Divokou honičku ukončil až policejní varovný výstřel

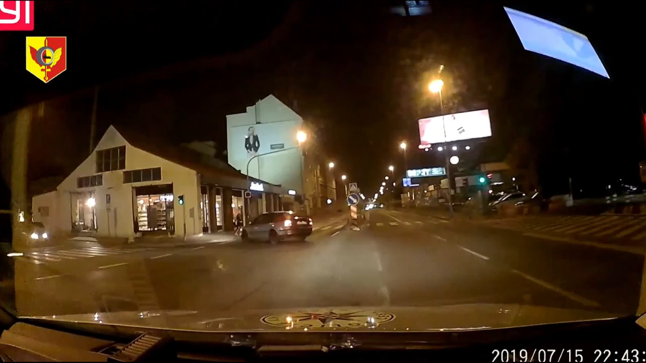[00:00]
kamaráde. Dej si tam mapu, je on jede, jede, jede. Ztratku. Luna, Luna, Libra 127, ujíždí mi vozidlo Hradecká. Dvojková Oktávie, je to prosím tě dvojková Oktávie.
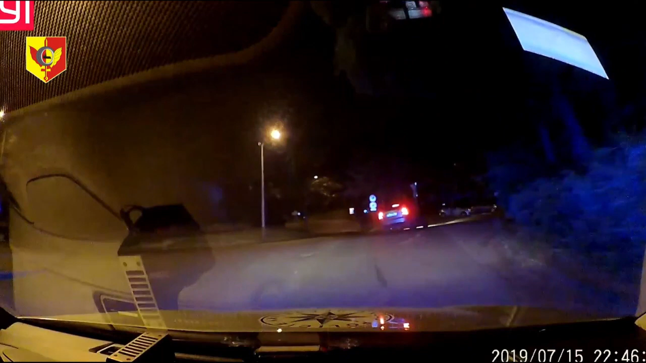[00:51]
Rozumím, Bukulecký, jedete ve směru na Pankrhas nebo ve směru na Lesku? Jednosměrka, pořád jdeme do kopce, ulice Sulická, tady v nějakým lese.